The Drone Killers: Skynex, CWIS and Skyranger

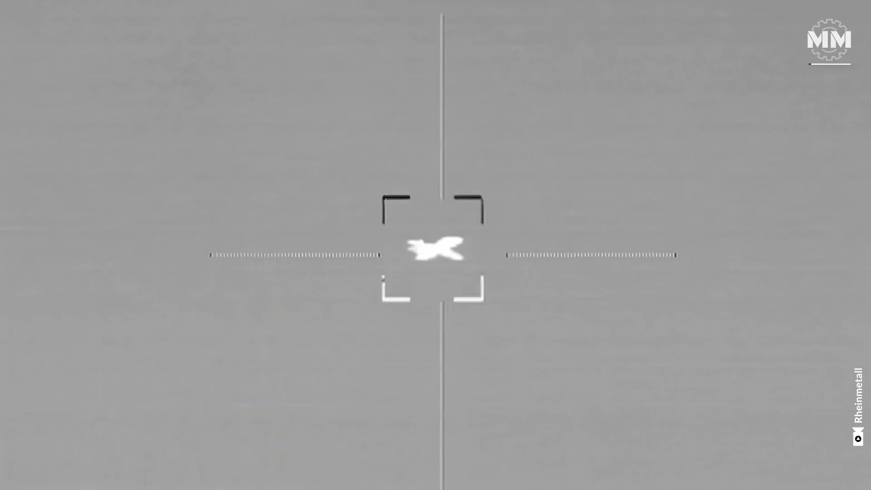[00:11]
Modern battlefields are increasingly dominated by drones of all kinds,
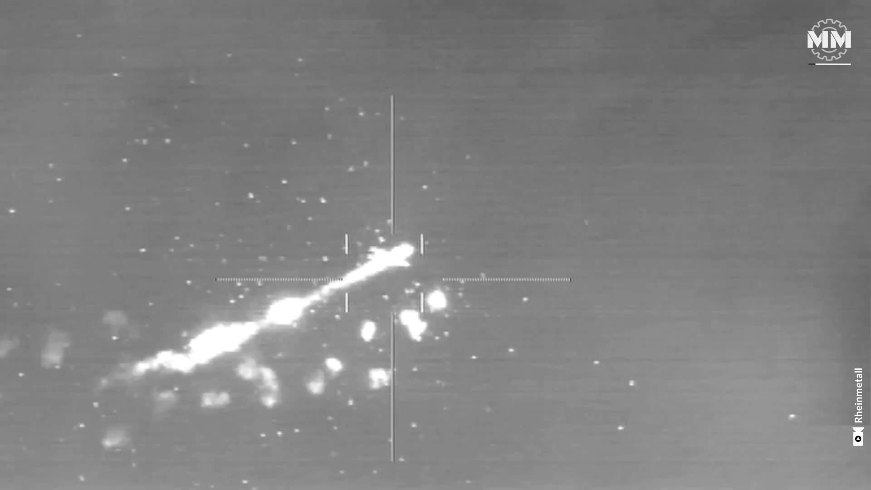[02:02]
capable of decimating drone swarms with a staggering